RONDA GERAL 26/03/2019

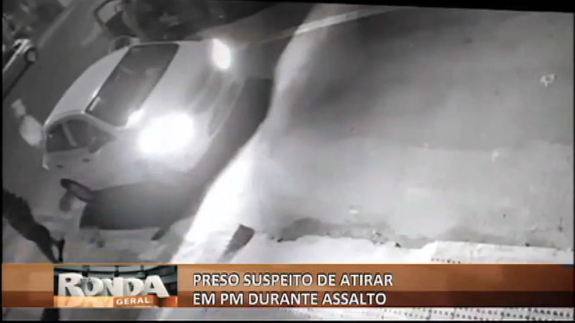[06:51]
Ele conversava com um amigo na rua quando foi abordado. O PM reagiu e acabou baleado no tórax, mas sobreviveu. As investigações continuam e a polícia agora procura os outros dois homens envolvidos no crime.
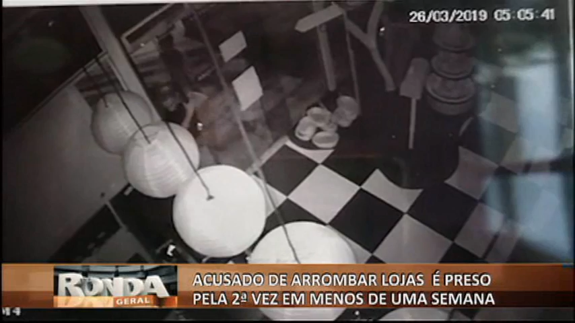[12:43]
Uma loja de doces que fica na Reta da Penha, aqui em Vitória. O local foi todo revirado, como vocês podem ver nas imagens. Caixa arrombada. E parece um rato sorrateiro no escuro. Mas sabe onde é que fica tudo.